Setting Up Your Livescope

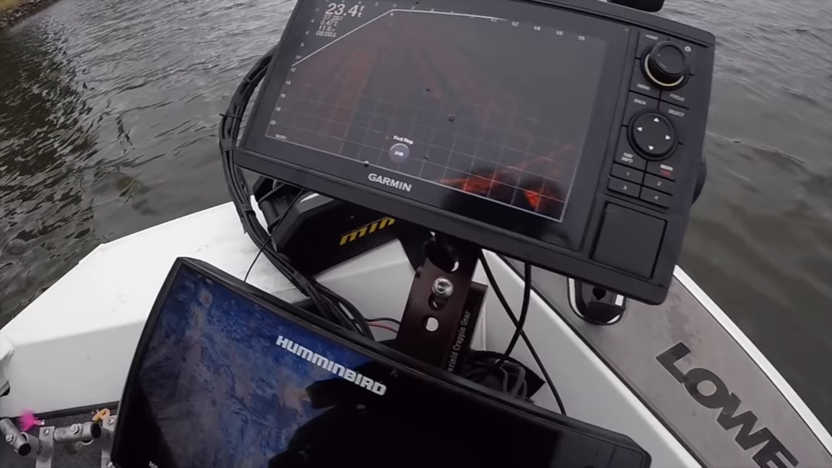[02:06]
All right, so we're going to start off by talking about when you receive your unit. When you receive your unit, your forward view is going to be set to automatic, and so is your depth. You need to go into your manual menu right here.
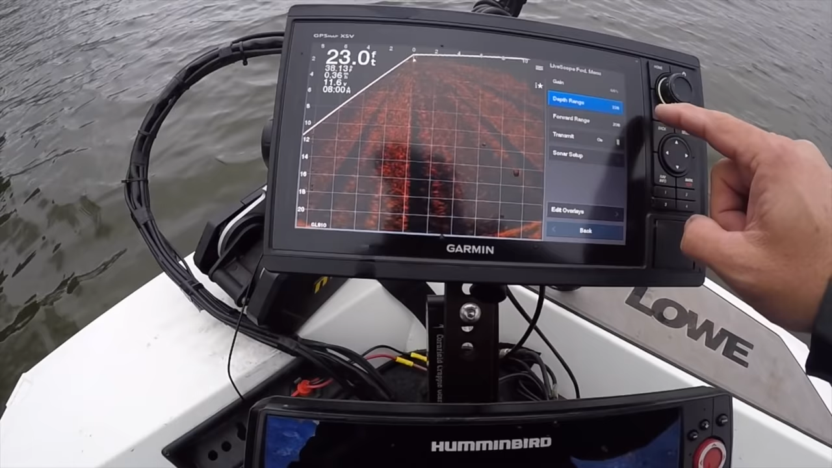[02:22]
You need to go into your menu and go to depth range and pick out a depth range that you'll feel comfortable with starting out at,
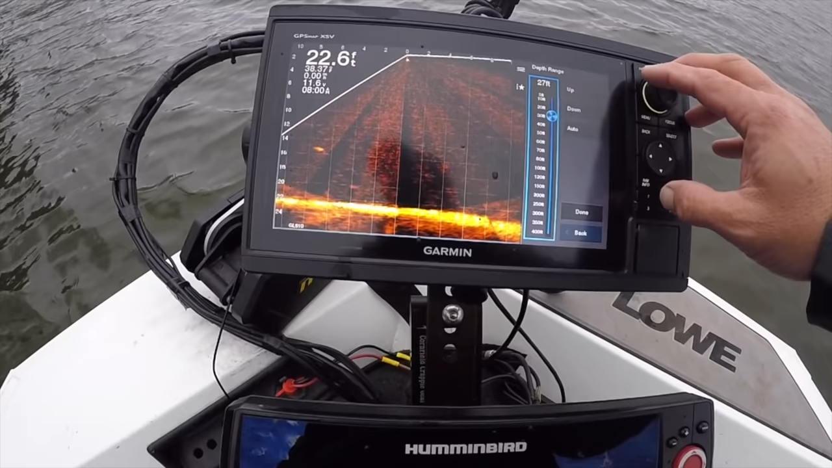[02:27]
On screen: depth 22.6 ft
and what that automatically does is that puts you into manual so your device isn't going back and forth. So that's for your depth, and then as soon as you turn your dial, now this is the 1042, and I'll go through the units here shortly, but as soon as you adjust your forward view,
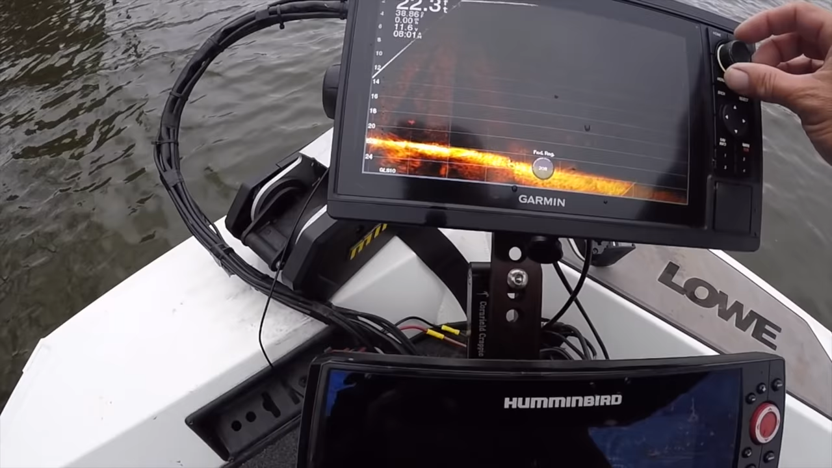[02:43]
that's also positioning it into a manual setting.
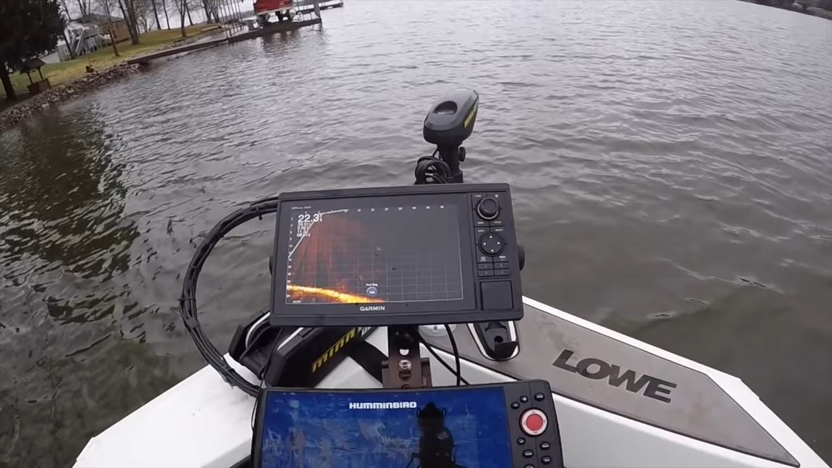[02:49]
So the point of that is that you want to maximize whatever you're seeing on the screen by setting this to manual and setting this to manual.
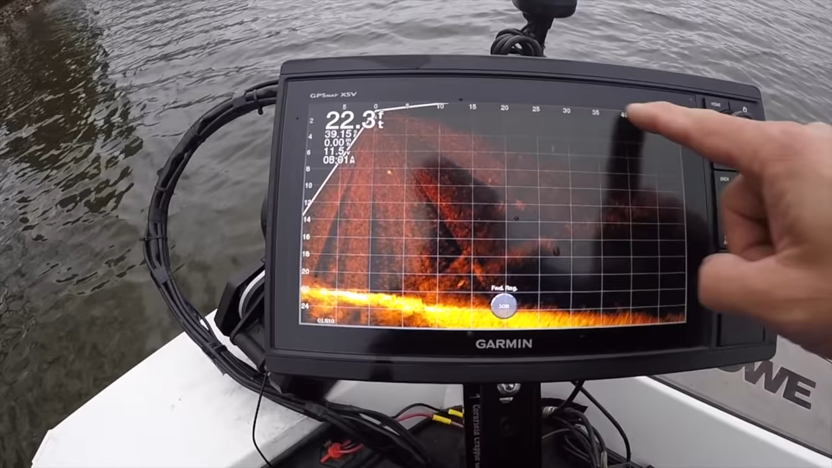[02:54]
On screen: depth 22.3 ft
Otherwise, it fluctuates back and forth throughout the day, which gets very frustrating.
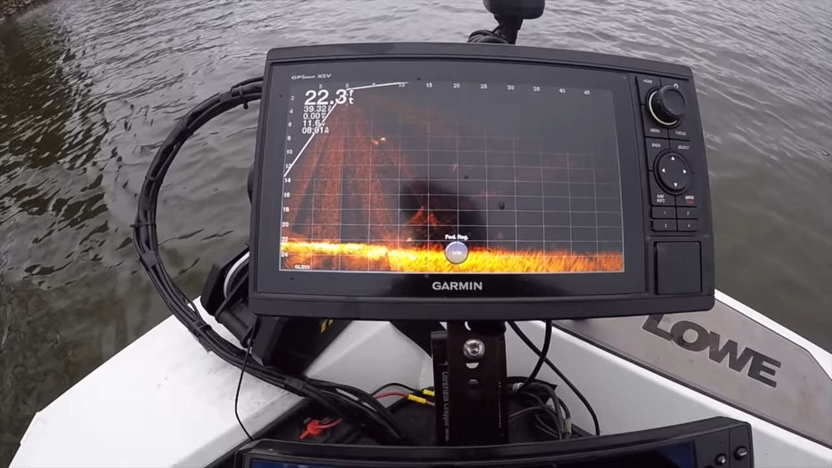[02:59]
So this is a 1042 unit. The advantage of it, I think, is this dial.
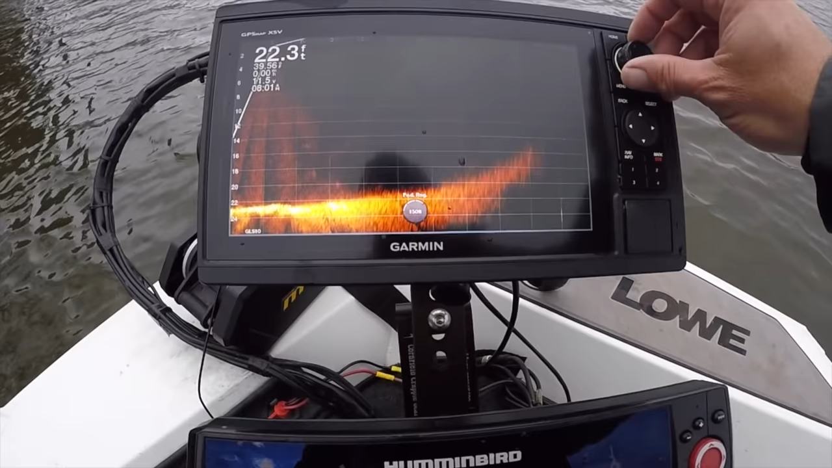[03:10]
My ability to go here and go back and forth in a forward fashion like that forward view very quickly is a huge advantage, whereas if you get maybe one of those nine-inch screens, you're always having to push it like this.
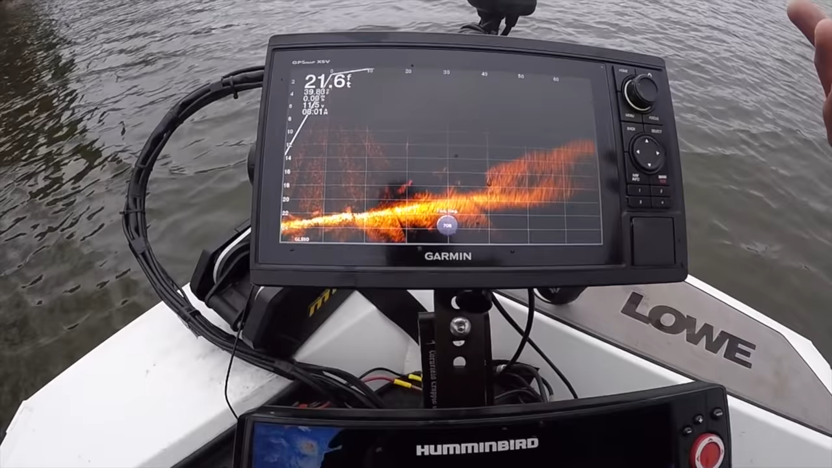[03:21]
No, I'm not saying there's a big difference, but I think that the dial is pretty, it's an old style, but I like it because it's very quick and reactive. I'm hoping that at some point they'll change this center, this little dial down here to give you a third option, which would be depth change as well so that you could dial it. But right now, that button only has gain and forward range, and right now it's at 30.
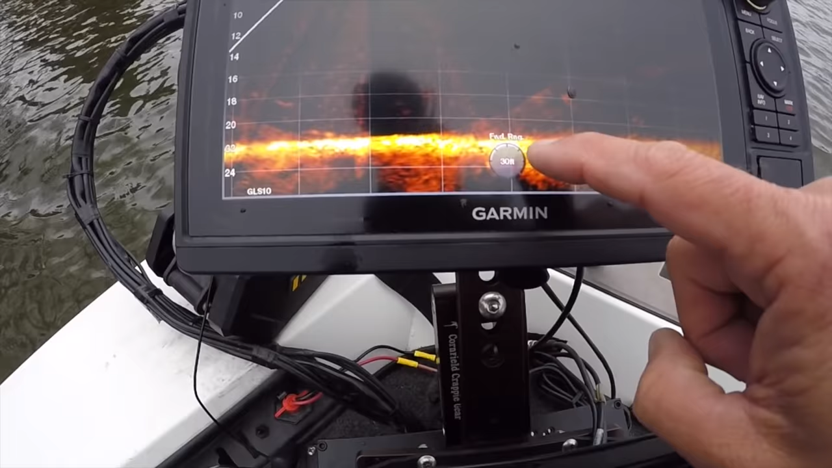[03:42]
See how it changes there. And if I push the dial in, I go to gain. And here's the next setting, folks. On gain, I'm always sitting around that 68, 65 number, and I never mess with it. I literally never mess with it. So, but I think at some point they should have a third deal there where you can actually adjust the depth.
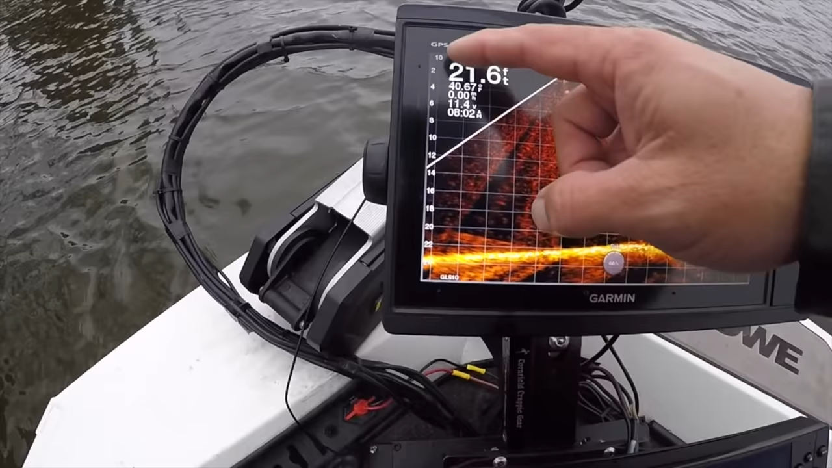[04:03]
On screen: depth 21.6 ft
So that would be really crucial. The next thing you're going to do is you're going to go into menu, and you're going to go to sonar setup, and your noise reject. My noise reject is set to high.
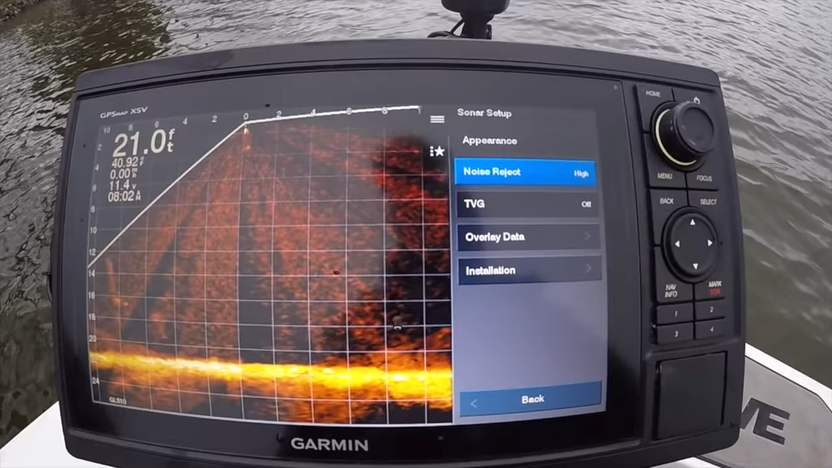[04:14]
On screen: depth 21.0 ft
I think medium or high, whichever one you feel best with. I obviously have to feel better with high.
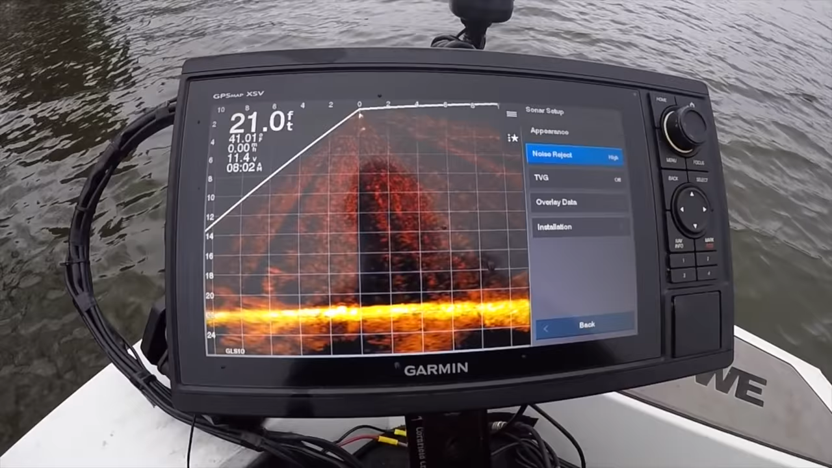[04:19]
On screen: depth 21.0 ft
That's important to me. It just gets all the noise reject off there. TVG. What TVG does is it actually eliminates clutter around the top quadrant of your screen.
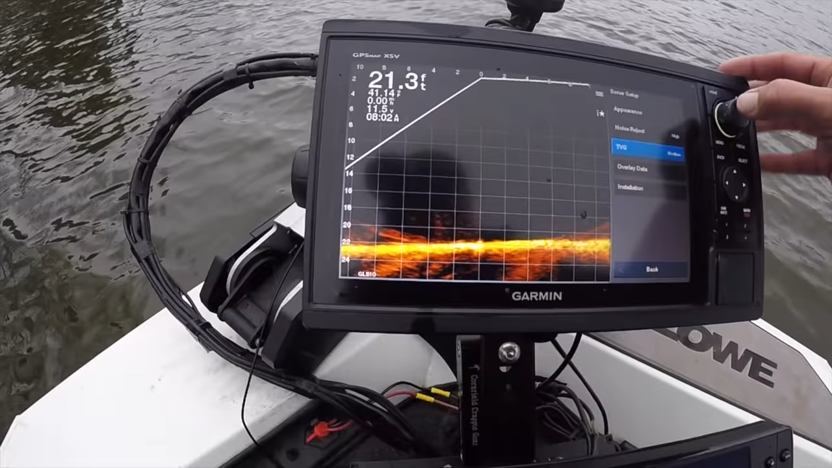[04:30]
On screen: depth 21.3 ft
So if you go back here and we see what we just did, I eliminated all this artifacts that I'm getting right now. So I actually have it set as off. And I'm okay with the artifacts being up there because at the end of the day, I'm rarely fishing something that's up here.
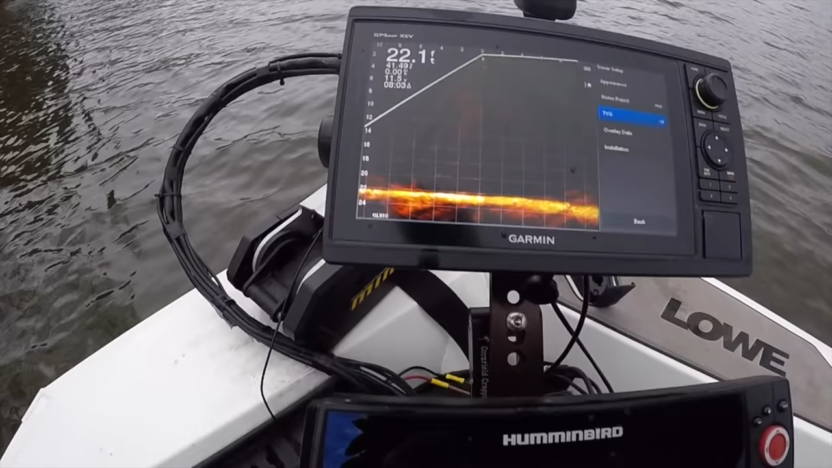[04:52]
And to be, and also for some reason, you know, and this might be just my unit, but when the sun comes out, all this clutter goes away. But when it's overcast, it seems to be there a lot more as the day it kind of changes.